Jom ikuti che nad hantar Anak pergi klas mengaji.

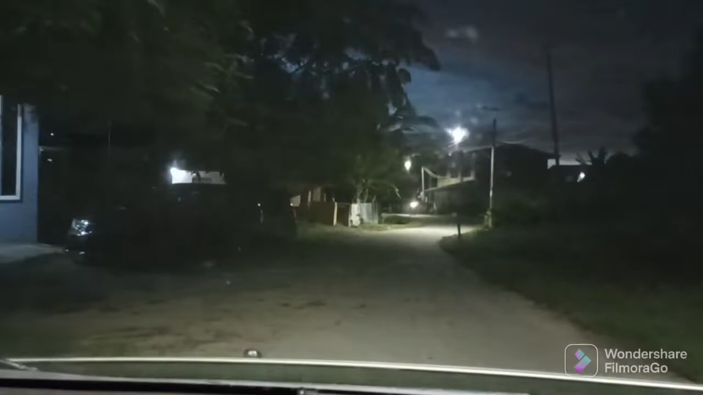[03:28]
tak gelap mana sebetulnya lalu jalan.
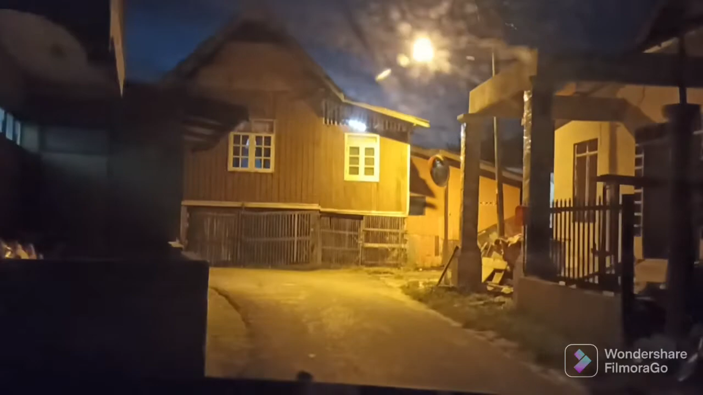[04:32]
Banyakkan rumah lama-lama gitu, bumbung tinggi-tinggi macam ni, rumah kayu dekat Terengganu.